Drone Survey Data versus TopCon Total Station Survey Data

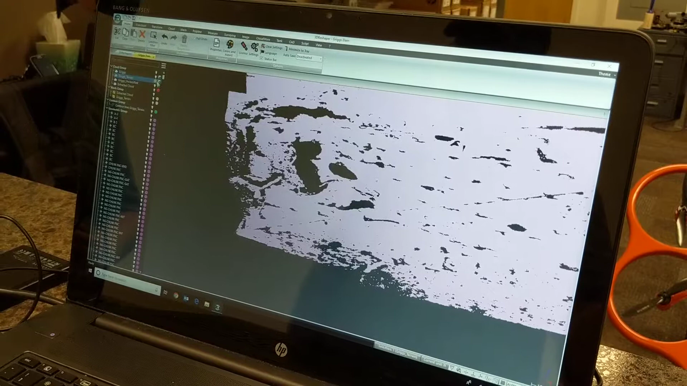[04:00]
All right. So what I did was I took this surface and actually converted it to a mesh. What 3D Reshaper is really good at is meshing. Oh, wow. So this is all those individual point cloud mesh together to create a surface.
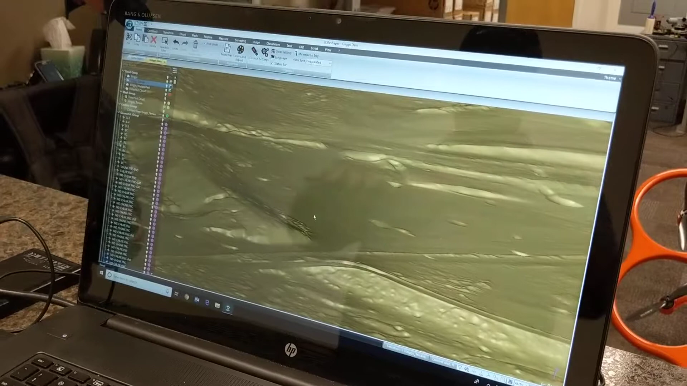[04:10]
So now that I've got a surface, what I also did was I converted the customer's data,
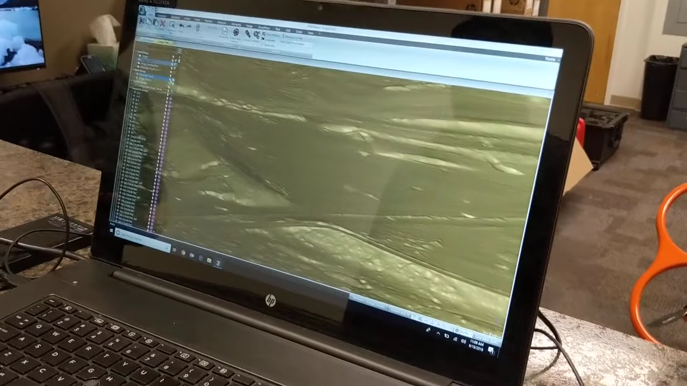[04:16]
that point cloud, into its own mesh as well. So now this is the data.
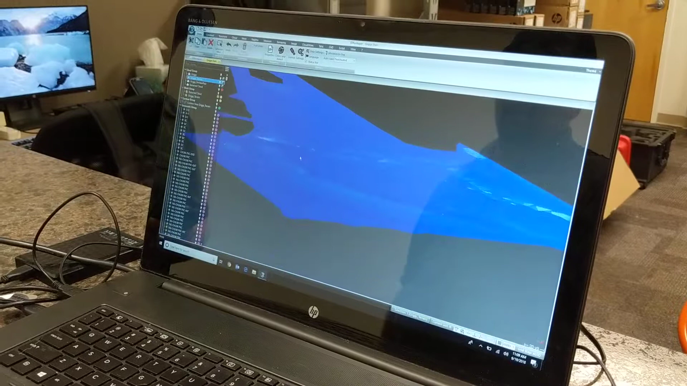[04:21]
You can tell it's far less dense versus the data from the drone. Yeah. But this software actually allows me to take the two surfaces and put them right next to each other. Okay. And what was the difference?
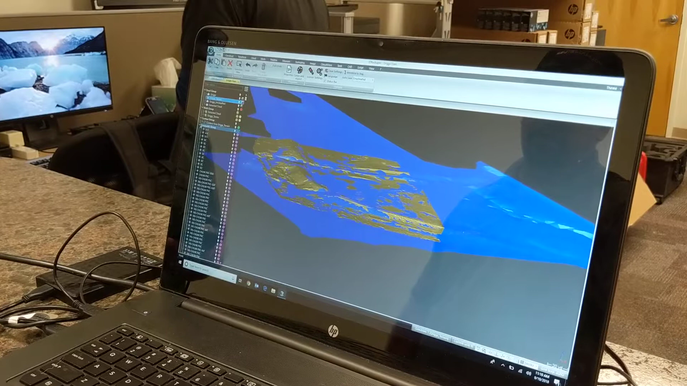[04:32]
So the next step, the last step, is to actually do a comparison between the surfaces. Or I can take two surfaces, have it compare them, and then create, where is my measure cloud?
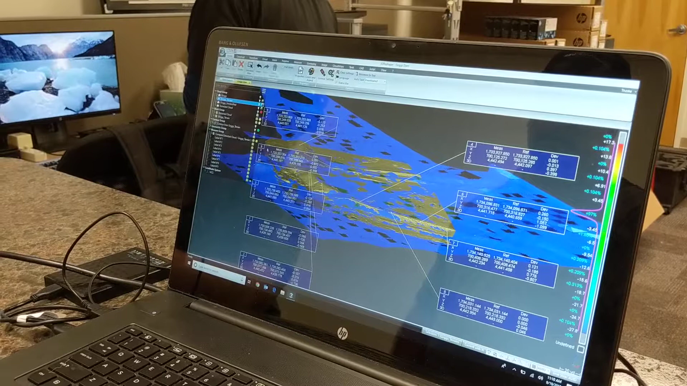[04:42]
Sorry. Trying to pull up a mesh to show you some meshes we've done.
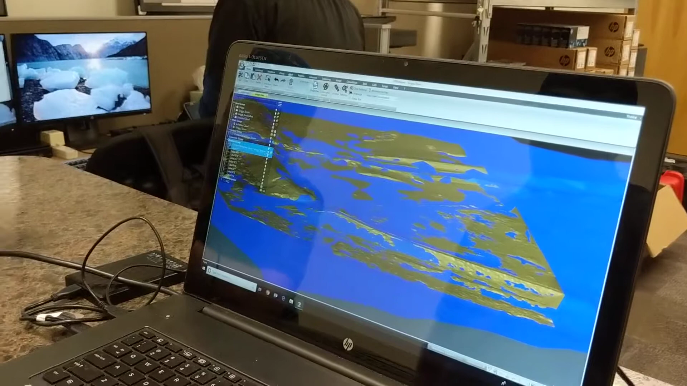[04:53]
So what you're looking at here is a color map. Okay. Showing the difference between, I'm going to get rid of my labels here so they're not in the way.
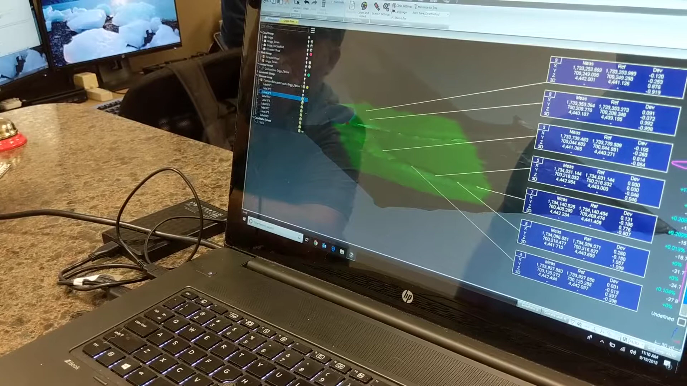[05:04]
So the kind of grayish was the one from the GPS.
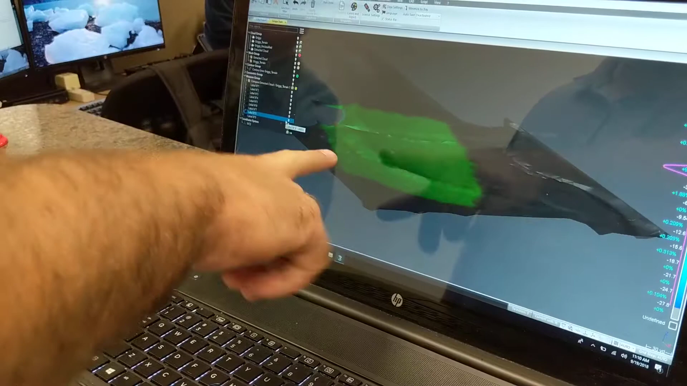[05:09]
And what I did is this is now overlaying both meshes on top of each other.
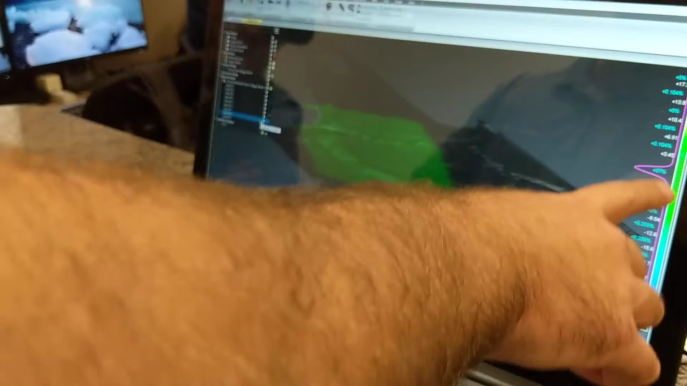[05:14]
And then the color is depending on how much difference is between the two surfaces. So you can say 97% of the data is in about this one foot range.
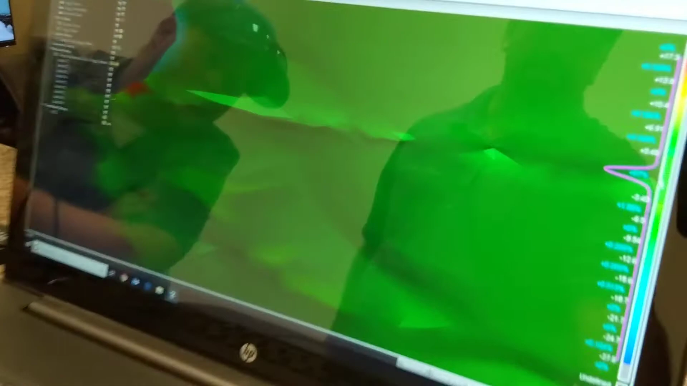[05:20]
And when it gets toward the yellow, it's getting more toward three feet.